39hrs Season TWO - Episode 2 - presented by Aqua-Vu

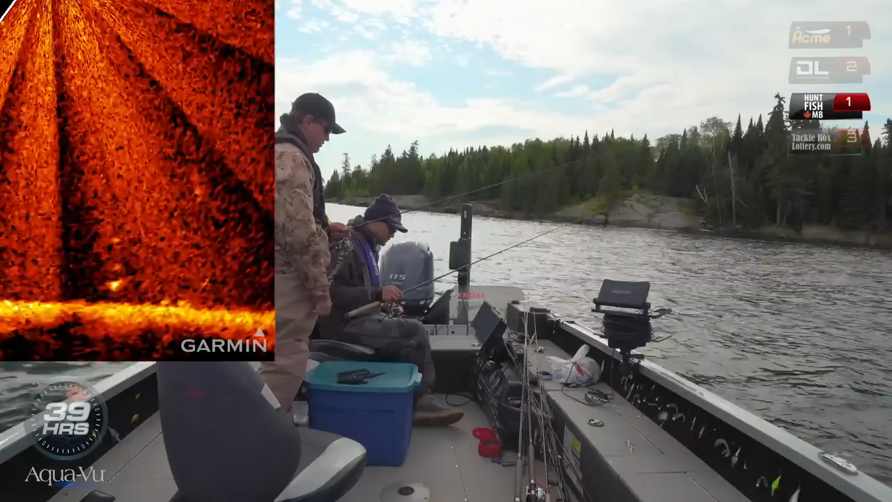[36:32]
We like that. We like that. Yes. Shaking and shaking like a good thing. It's tumbling like a good thing. Ready? Ready? Here he is, here he is, here he is. Tumbling like a good thing, Jay. Yes, yes, yes. Oh, what?
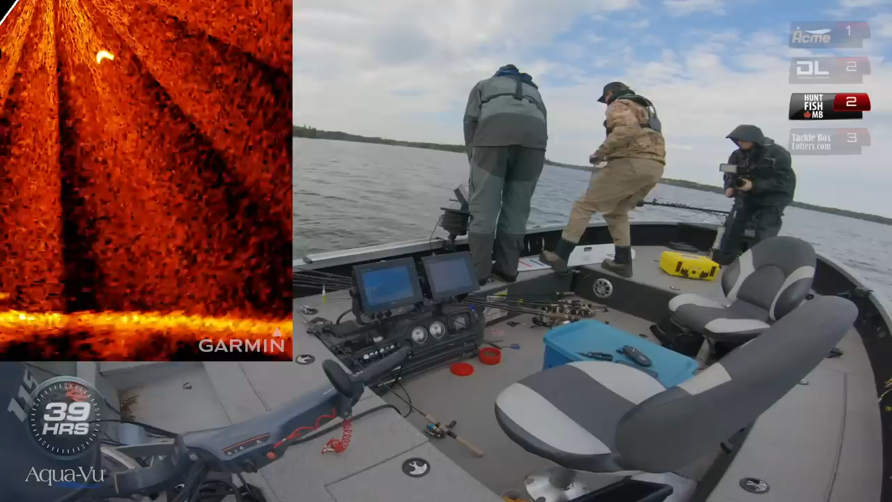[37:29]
I think so. Skinny. Ready? Here he is. Yeah. Little pike coming up.
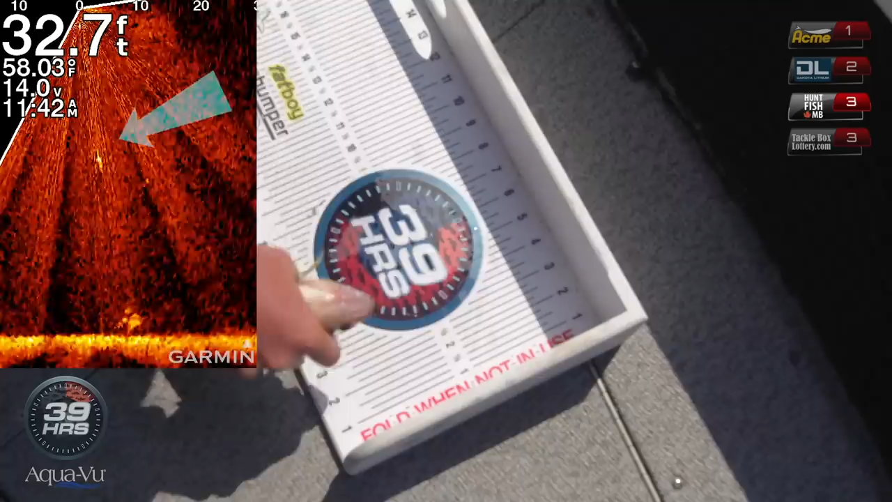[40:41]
On screen: depth 32.7 ft, water 58.03°F
Perch needs to be 10 inches. 9.75. Buddy. No way. 10 and a half, upgrade. I got the suspended fish, yay! I got the suspended fish!
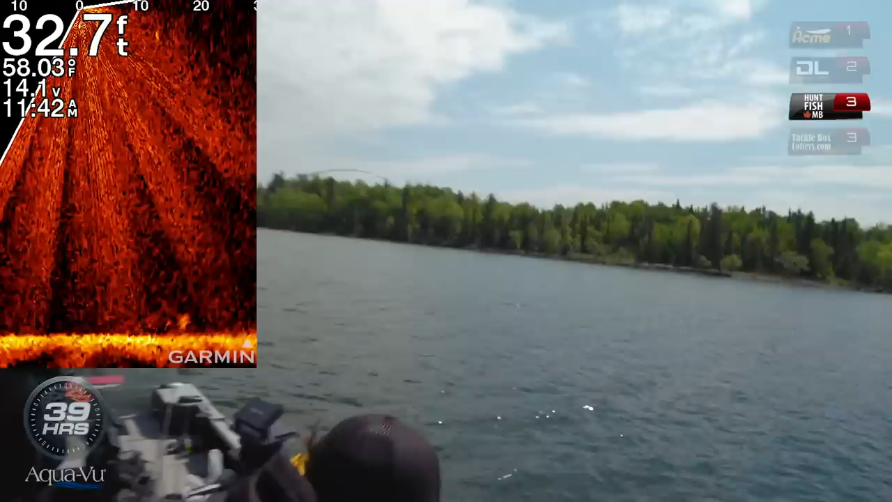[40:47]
On screen: depth 32.7 ft, water 58.03°F
10 and a half, 10 and a half! This is suspended fish. I don't know what it is. It's walleye. Oh, shoot! It's a walleye upgrade. Upgrade. Look at these upgrades coming in. Hammering fish.